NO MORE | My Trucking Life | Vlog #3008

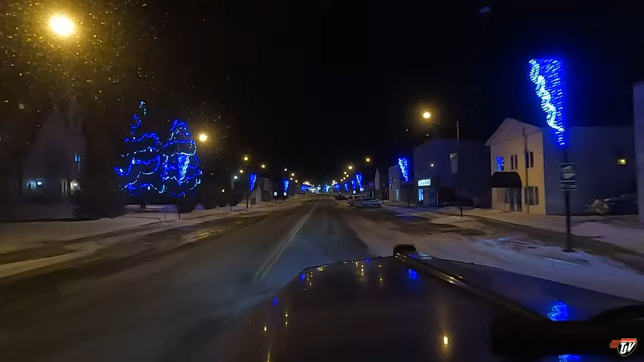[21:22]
Making our way closer to Ontario. I don't know what town this is, though. I haven't seen a sign. Oh, there's a cop right here, though. Good thing I'm not speeding. Hello, good sir.
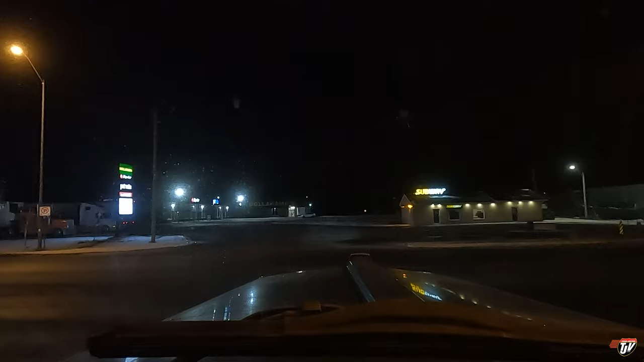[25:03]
Looks like the highway is nice and quiet. I like that.